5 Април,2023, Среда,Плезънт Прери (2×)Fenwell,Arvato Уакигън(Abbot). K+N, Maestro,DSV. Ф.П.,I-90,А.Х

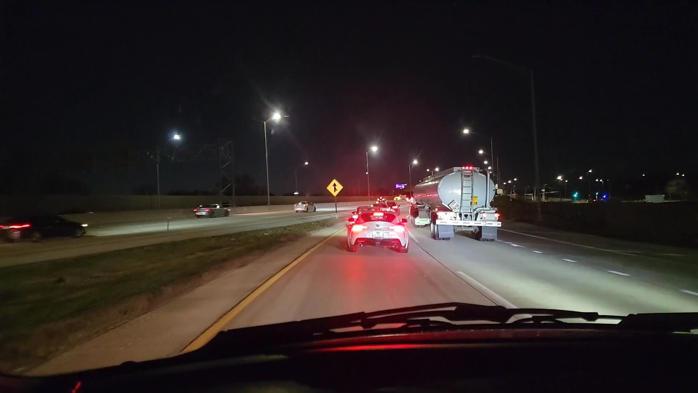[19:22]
Всичките десни ленти са задръстени и за това най-добре да се мине по Irving Park Road от южната страна на летищи оттам да се хване Елмхърст и избягваш всички тия главобория защото тук вижте и на 90-ката всеки иска да ходи на концерт ли е на какво е там не знаем Nobody knows затова тук максимално наляво наляво наляво защото дясно тук вижте такова нещо на 90-ката не е било никого
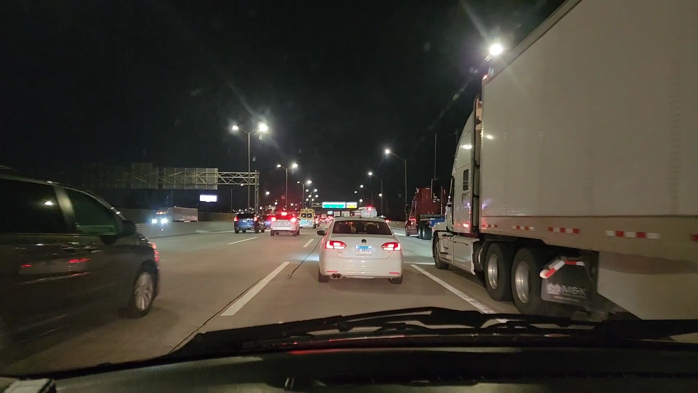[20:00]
чак от тук да се задръстват максимално бегане наляво другане тук не мога да бегаме защото ще ни бъд да да няма музике
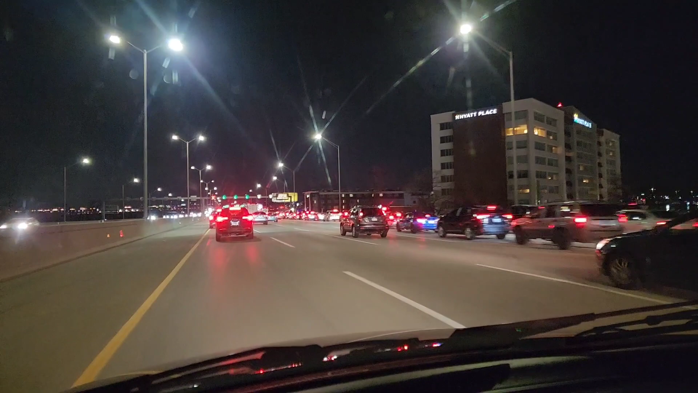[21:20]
аз както си снимам да не се надена на това задница че това ще стане интересно видео всичките отидат в Outstate Arena това е отвреща Outstate Arena възможно възможно възможно възможно на такива събития а-а из юбърта дойдеш или с хвато и друга кола да дойдеш айд са да ви видим тук
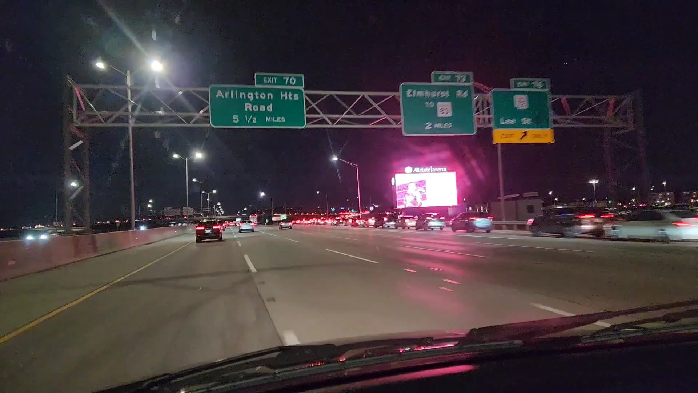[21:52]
ние забравихме да кяраме бързо да бързо е а-а а-а маук а-а дай дай му път на другаря доктор 80, тук е 60, обаче те полицаите са заети да се занимават с регулирането на движението на Allstate арената и тук, да се надяваме, че няма никой.